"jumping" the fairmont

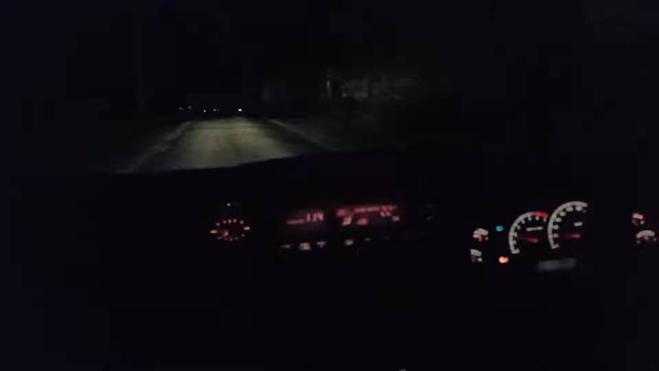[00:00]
A bit of a hiccup. I have to fucking maxi-brake it as soon as I get over this. Don't brake so hard. Fuck, we got air. That was fucking sick.